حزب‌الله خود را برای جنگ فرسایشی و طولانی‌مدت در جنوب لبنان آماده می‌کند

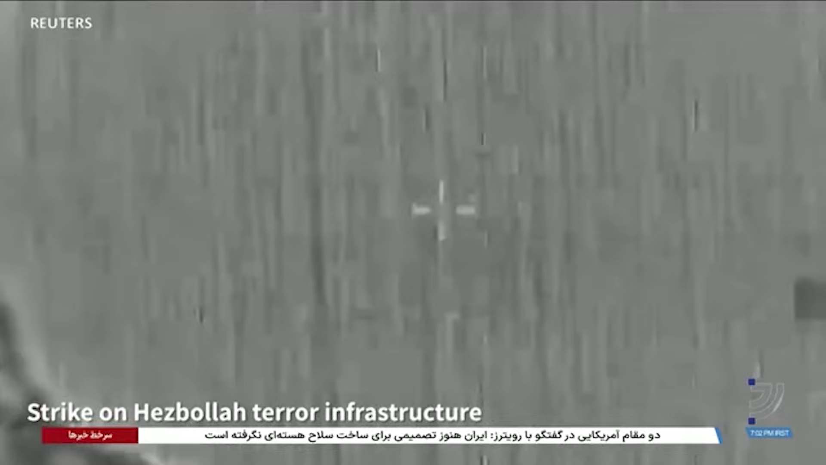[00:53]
ارتش اسرائیل روز جمعه با انتشار تصاویر ماهواره‌ای گفت راکت اندازها و زیرساخت‌های حزب الله را در مرز جنوبی لبنان هدف قرار داده و موفق شده
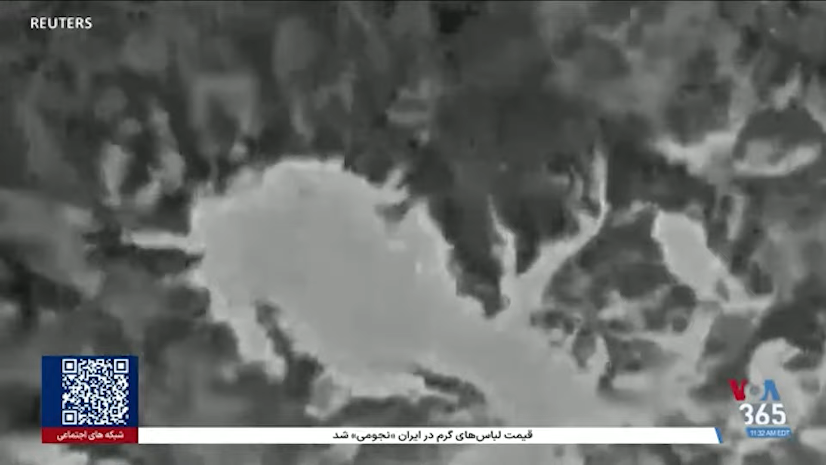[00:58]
فرمانده نیروهای ویژه واحد موشکی ضد تانک حزب الله را از بین ببرد.
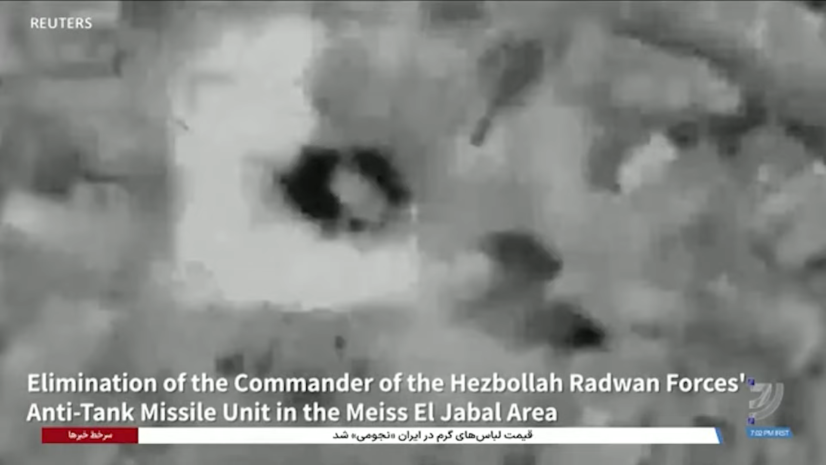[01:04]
اما صحت این ویدیوها و ادعای اسرائیل هنوز تایید نشده است.